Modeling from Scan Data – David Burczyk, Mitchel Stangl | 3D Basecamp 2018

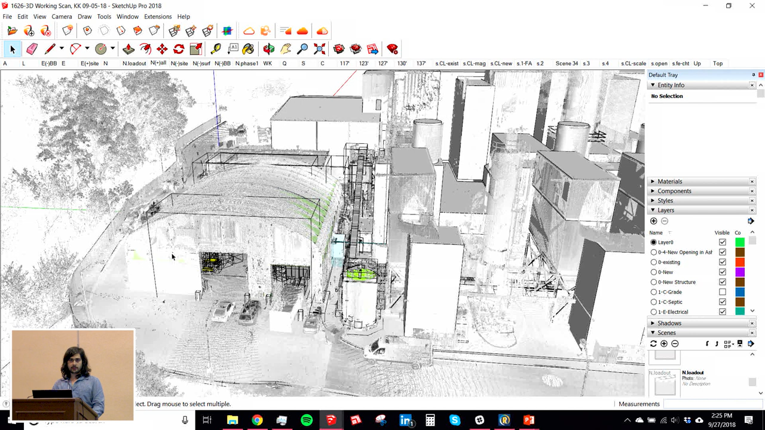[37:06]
Question? I'm not sure. What's the strategy in doing that?
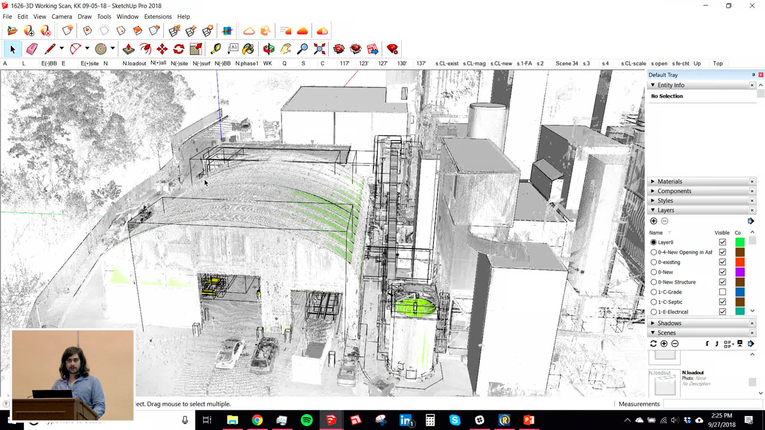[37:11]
Find the center line or has to make the center line? Yeah, so we have a bunch of components for all of our steel sections, and we just bring that in and just drop it on. And again, it's that tracing method where you're just trying to find that perfect plane where the cloud sits on. Sure. Yeah, you can measure it with our list of components. We can just replace them and just see which one will fit best.
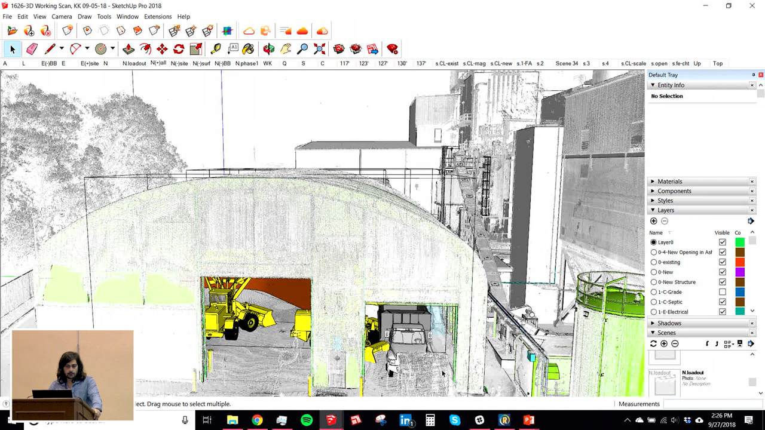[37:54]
So, yeah. It's almost easier to measure real work stuff than in undead. Because undead, you got to go with big points. And we use most of us while we're modeling,
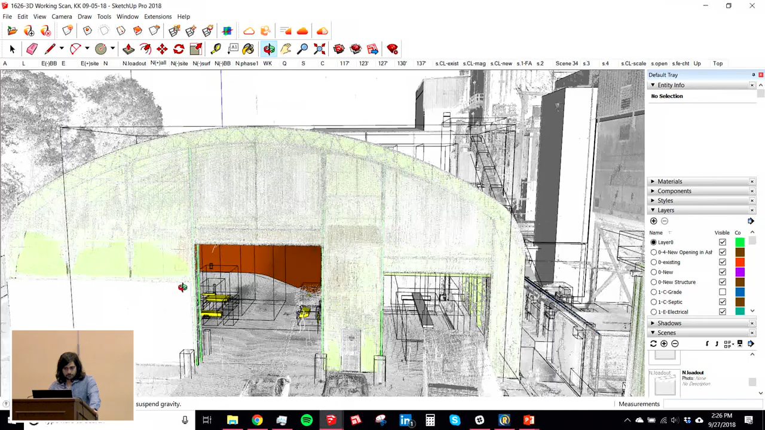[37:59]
we use real work and the scan explorer pretty consistently because it allows you to see pictures.
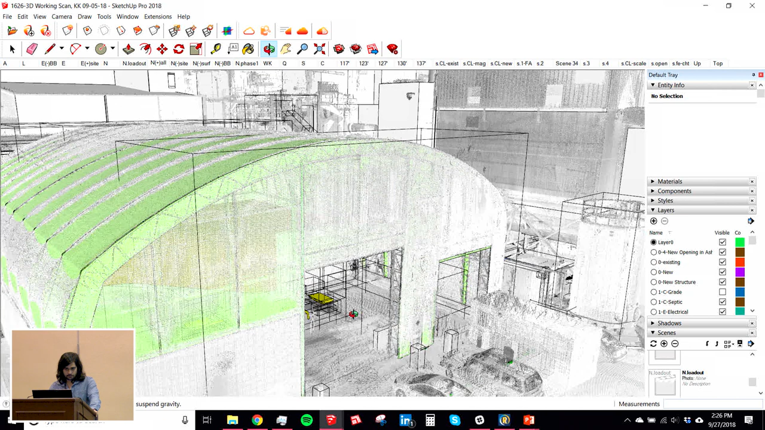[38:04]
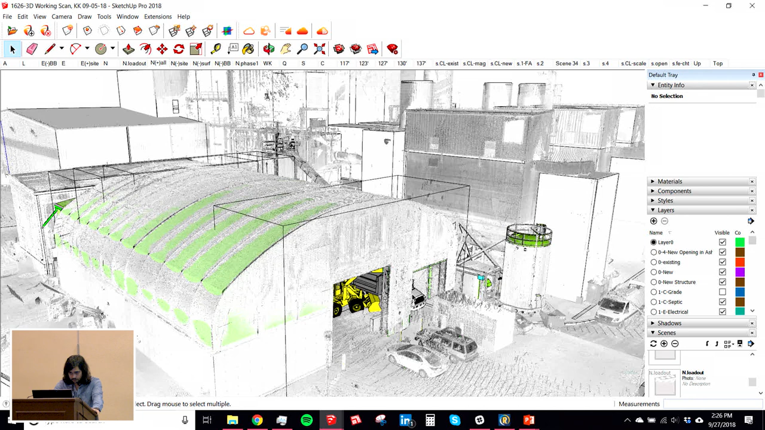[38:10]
So when you're in that, you can query the model from any point. You can pick points in the model. What it does, it gives you what looks like a picture, and it snaps in their points.
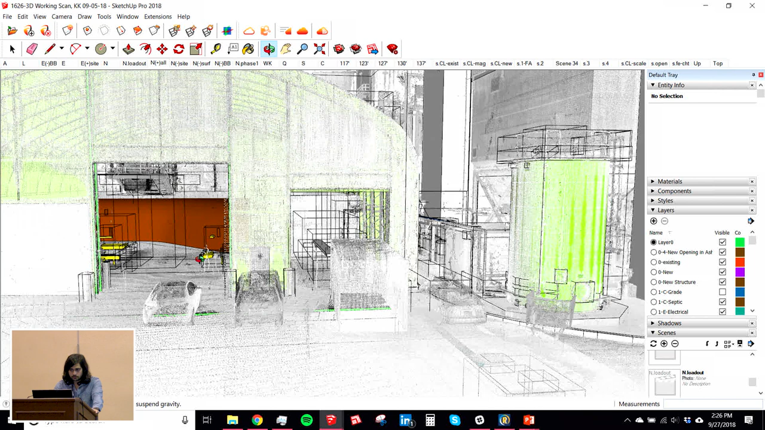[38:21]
So the problem with that is, if you were looking at a long sea of beams that was uninterrupted, and you're trying to pick a very edge of something, you could actually pick the edge of something 100 feet behind below. So you just need to be careful about where you're at.
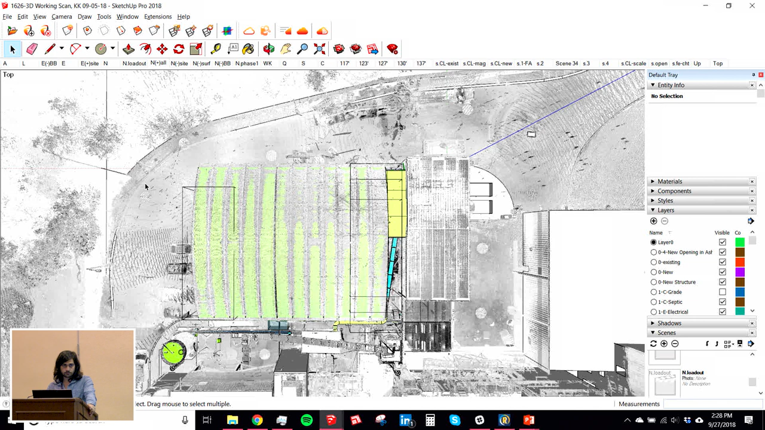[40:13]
that into real world, and it's just clumsy. Correct me. What we do now on content, bring it as an on-demand check, right? So it's possible. I guess the point of all this for us is that you have this real, you take all this really rich data, point cloud, and this is a really easy way to use it.
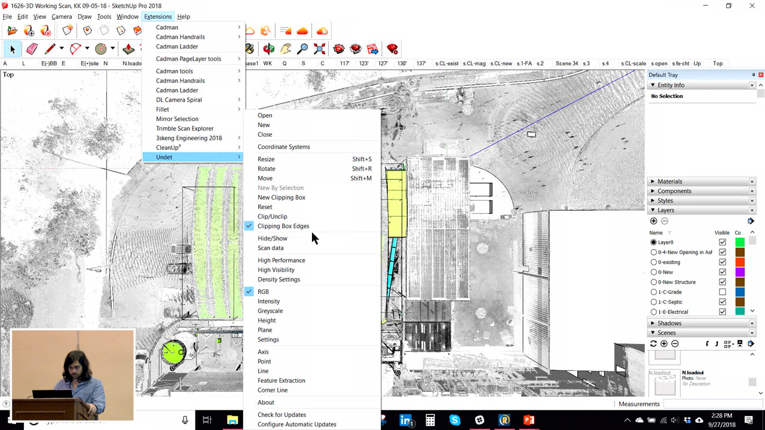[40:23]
And it almost to me looks too easy the way it takes doing it because you modeled the hallway way too quickly. But you could have gone down a little bit more detail, fine detail.
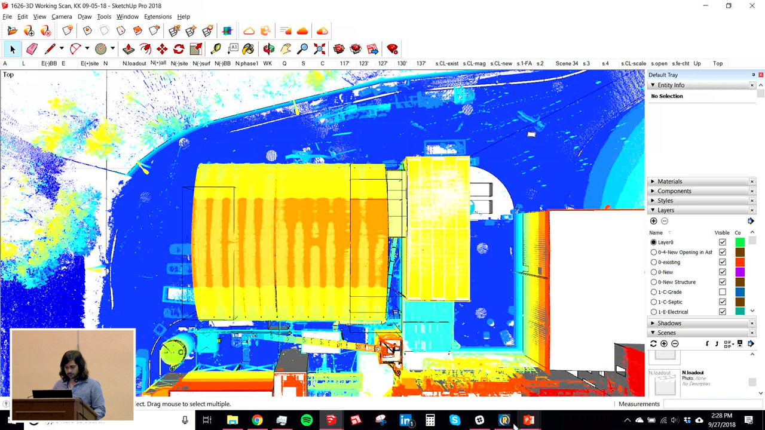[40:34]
Right.
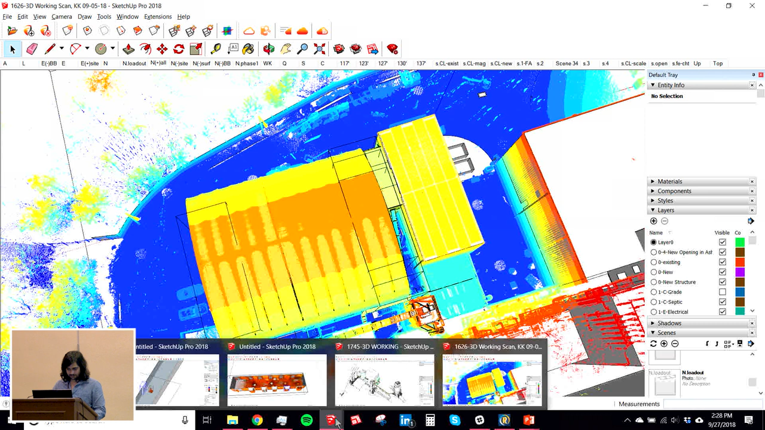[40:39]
Do you have examples of this blue cloud in the folder at all? I'm sorry? Do you have some blue cloud in the folder?
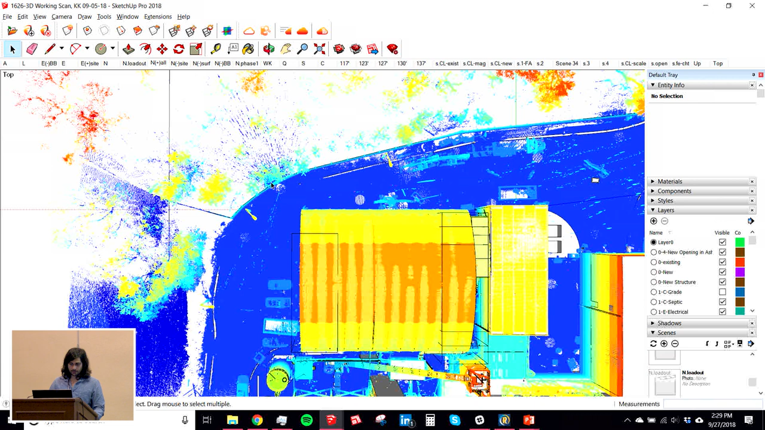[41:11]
Those were the places where we scanned.
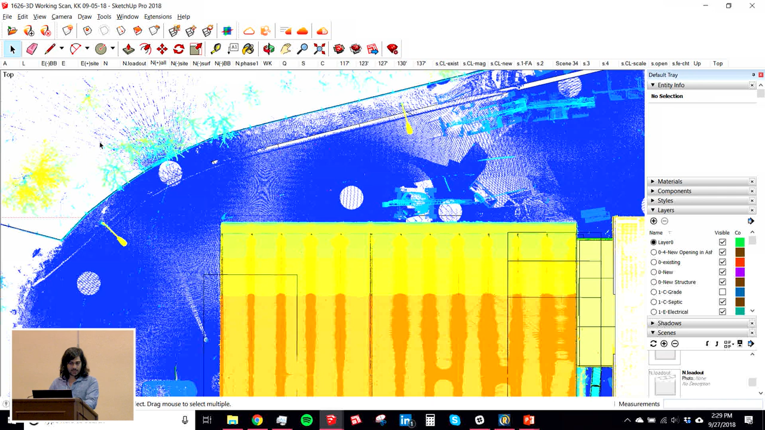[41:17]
So that would give you an idea. There's three around here. And again, the 3D scanner is a line of sight device. So whatever you know, it can see. Whatever you can see, it can also see. So if there's an obstruction here, you're not going to capture anything behind it, right? So that's kind of the method to using the scanner and then bringing it in. Put it together, I guess. Yeah, so you want to have some sort of overlap, common planes,
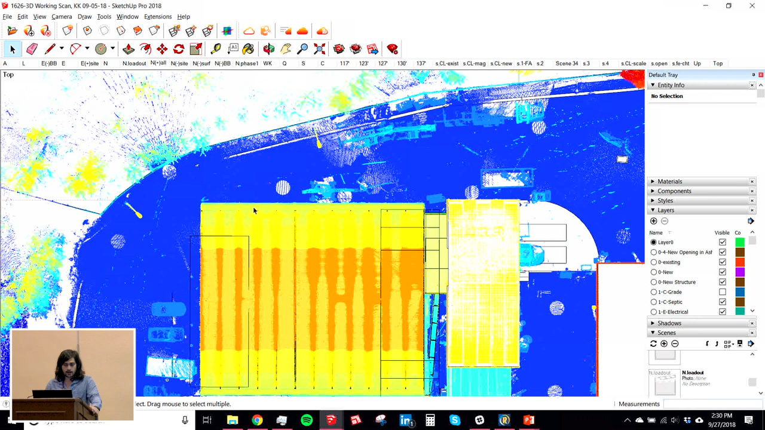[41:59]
Yep. This was a lighter density scan, is that what you said? Right, so yeah, for this one, each of these were 2 minutes. Yeah.
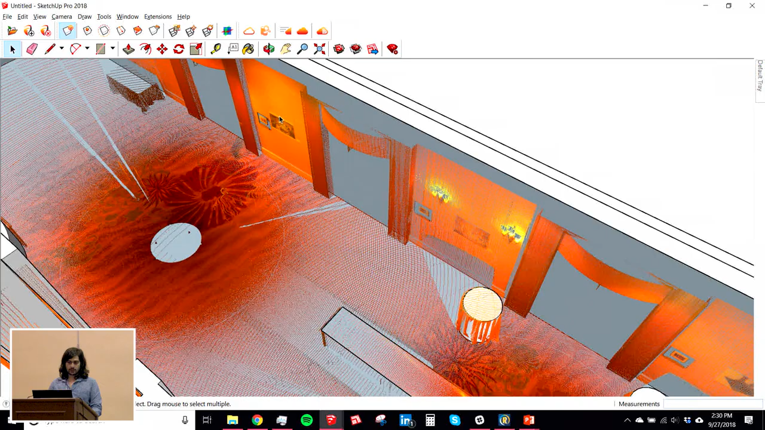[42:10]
I'm going to correct Kate on that. Each of the scans you see in this screen right here, we did them on 5 minutes. Mm-hmm. So when we run out and scan the hallway, we turn the color setting on. So you see colors. Right.
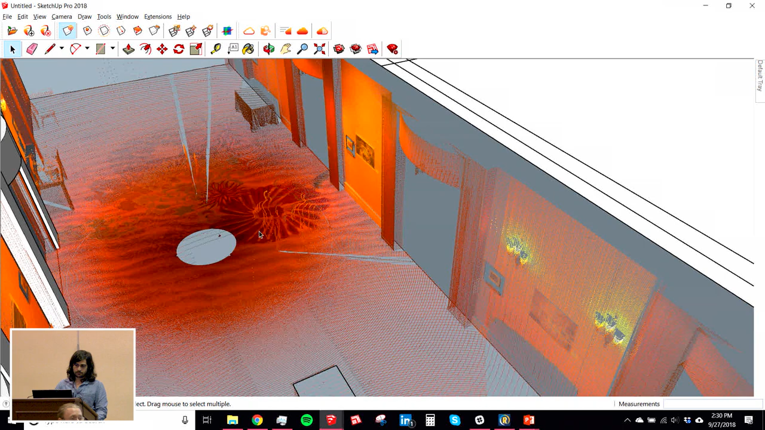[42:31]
When we're working in the facility, we're just concerned about placement of things. We use black and white. The scans are quicker, and the contrast shows up a bit more, it really pops.
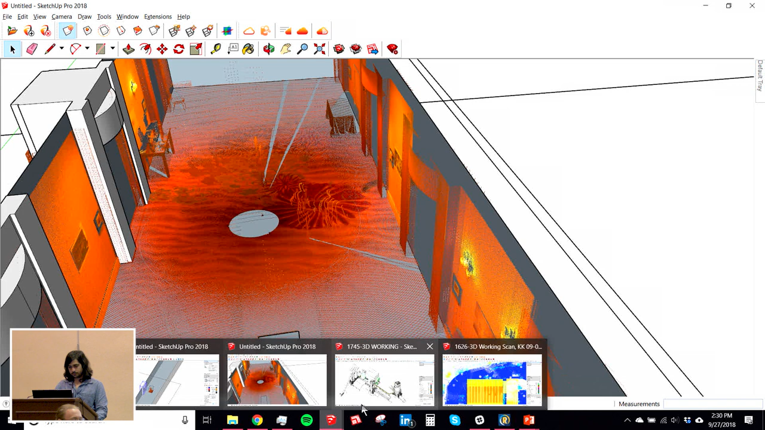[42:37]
So, 2 minutes for this. So when we're going through a facility, something about this density, it'll be a 2 minute scan.